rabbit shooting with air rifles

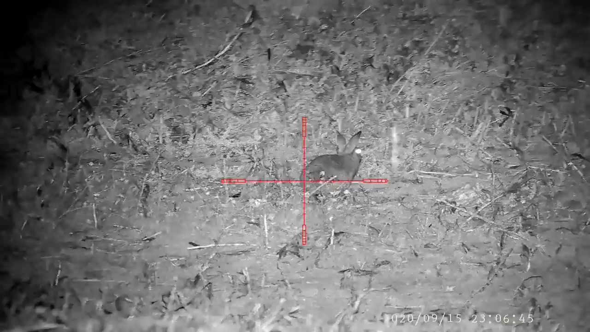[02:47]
As I was driving round the field, I noticed these two rabbits sitting by the hedgerow,
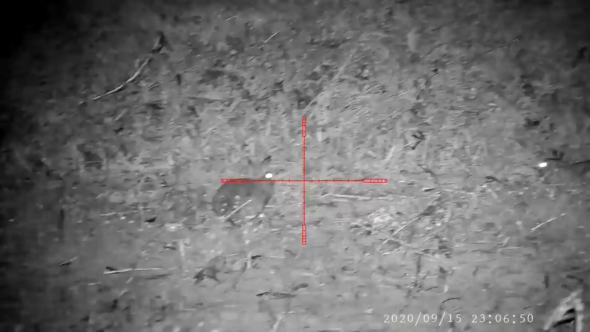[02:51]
so I got the picture clear and started the record. The first shot lands perfect. As I tried to reload, I noticed the magazine was empty, so I stopped the recording and started effing and blinding myself.
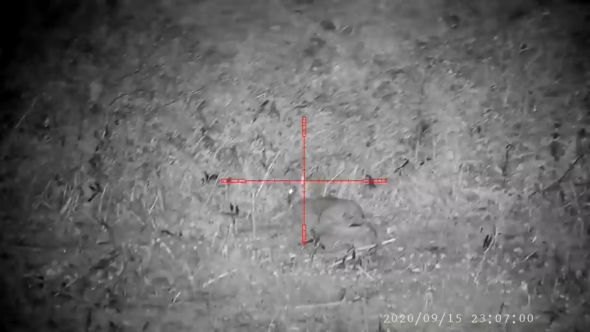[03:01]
I reloaded the magazine and noticed that Roger Rabbit was playing hide and seek, so I took aim behind his eye and sent him on his way.
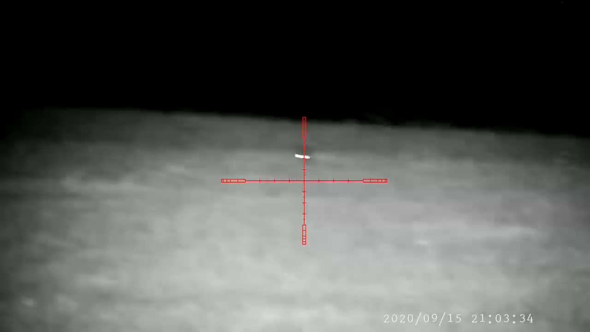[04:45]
This is another shot that didn't go to plan. I ranged round the distance, got really steady on the trigger sticks, and started using some nice trigger control.
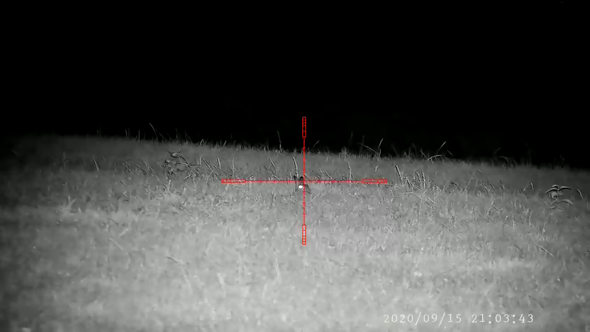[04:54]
Soon the shot was fired, but it didn't hit the brain. I stopped the recording and quickly dispatched it. A lot of channels never show this happen, but now and then, this is what all hunters must deal with.
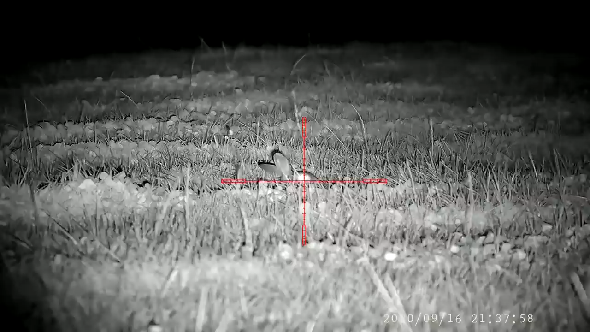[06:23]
As you can see, I'm not the only one that hunts this ground. I notice this fox slowly making his way across the field. So I give a few squeaks and he decided to sit there.
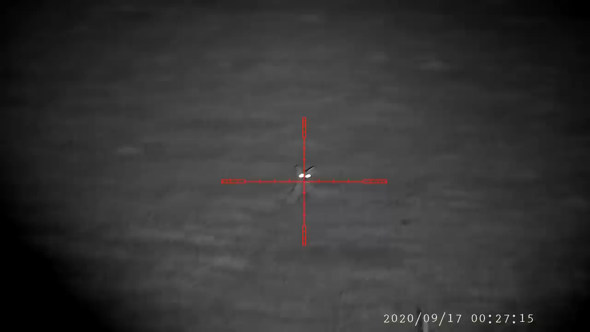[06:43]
Good thing for him, he's not on the menu tonight.